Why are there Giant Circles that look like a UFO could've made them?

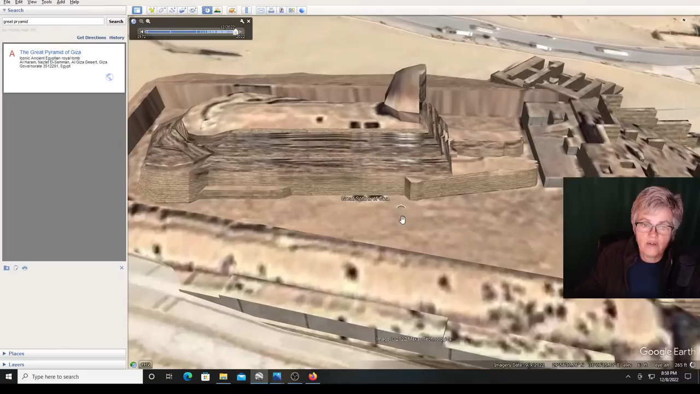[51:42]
they chopped his face off because it used to be a different face
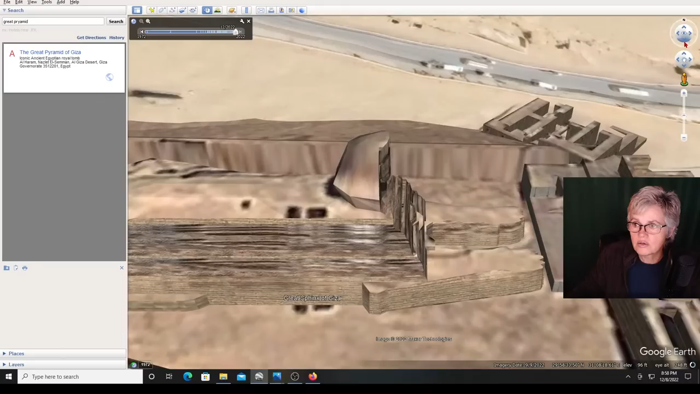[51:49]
i'm gonna try to i would like to spin it around but i don't know how i don't know how to spin it around but that is like the great sphinx the valley temple of country
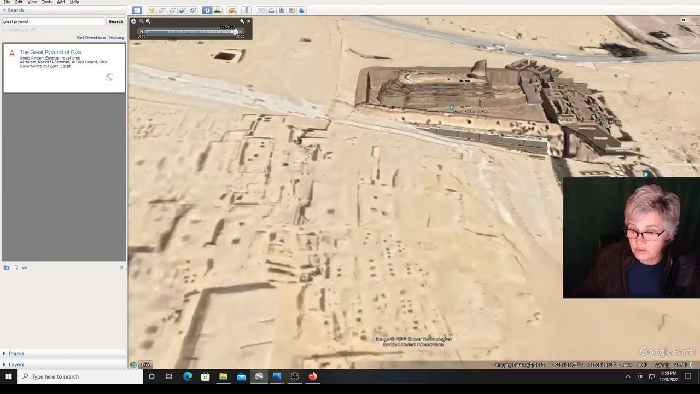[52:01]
now this isn't circles but these are ancient um housings i guess around the pyramid or something which